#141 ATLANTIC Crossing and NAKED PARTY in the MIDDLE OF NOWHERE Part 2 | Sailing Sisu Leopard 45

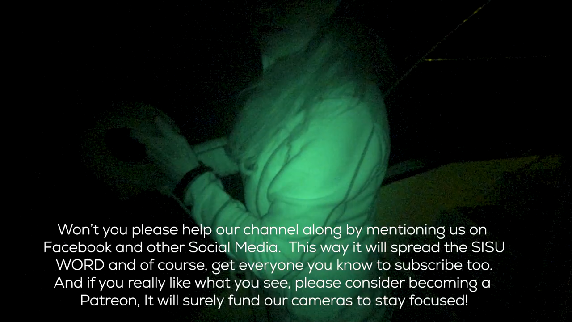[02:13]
It's just really eat too easily so there's nothing at the end of this line Oh,
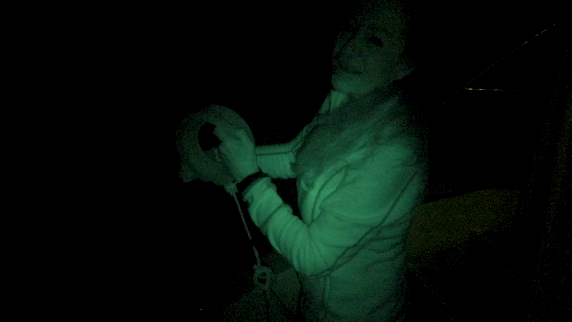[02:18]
that's not good Not one fish But it's good because we've got lots of meat for Christmas lunch
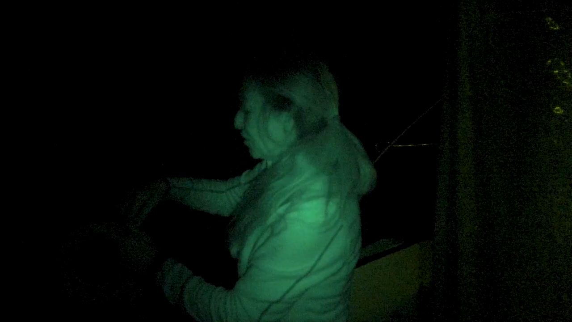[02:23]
So we'll catch the maui tomorrow Is it? Yeah, we've got space for it tomorrow I've made a date with it Is it? Yeah, to catch it tomorrow Not sure you guys can see the sails because now we've even got black sails Oh
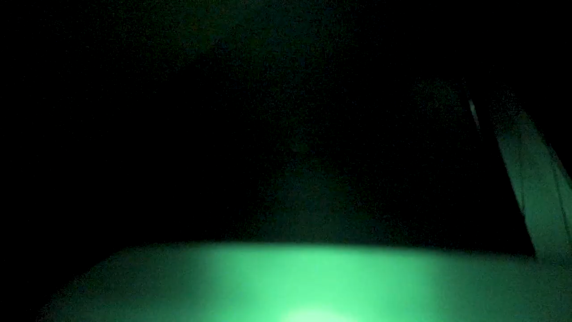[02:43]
Well, you can see the mast and you can see the moon But the black sails you cannot see Time to follow the Genoa
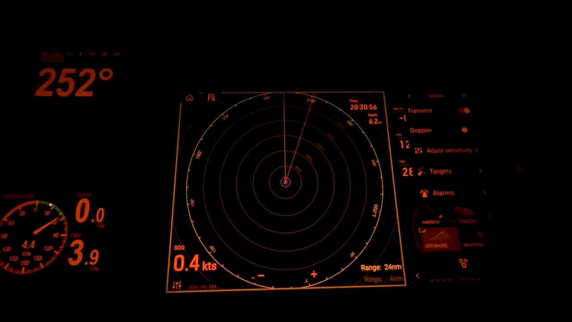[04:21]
And then that's it So we are now on offshore So now we will only pick up boats and hard objects Not the weather And then I go back to my charts
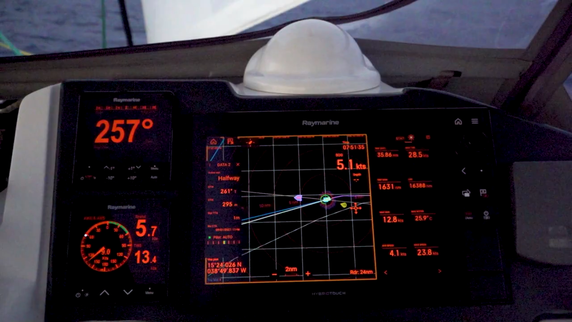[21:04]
So we have a minute to go We have reached
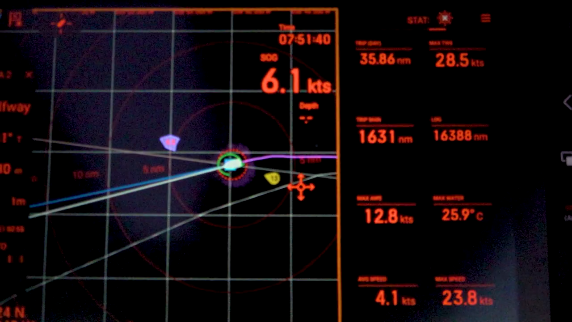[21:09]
the halfway We have reached the halfway